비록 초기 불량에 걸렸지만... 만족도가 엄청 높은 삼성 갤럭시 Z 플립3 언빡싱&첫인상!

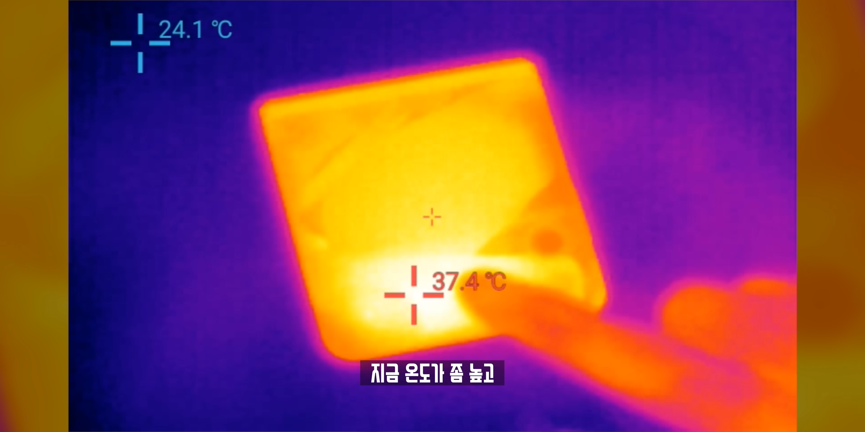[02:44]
오, 근데 디스플레이 쪽이 지금 온도가 좀 높고 저는 실제로 여기도 뜨겁지만 여기도 뜨거웠거든요?
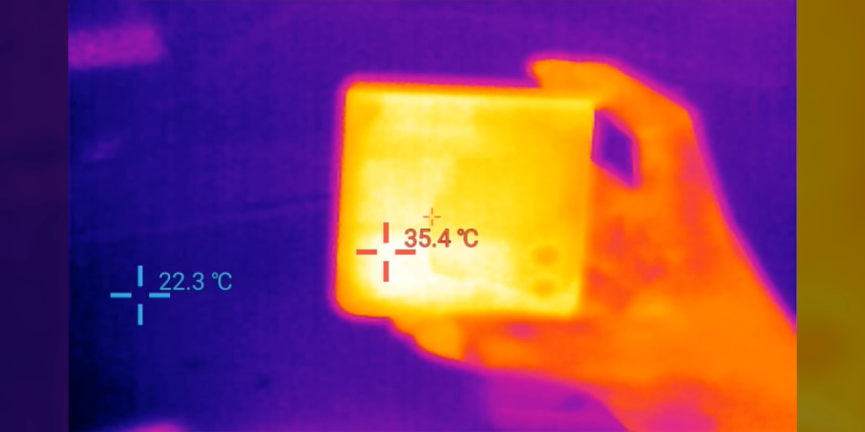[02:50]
요것은 저희가 제대로 한번 비교 분석해보고 영상으로 찍도록 하겠습니다.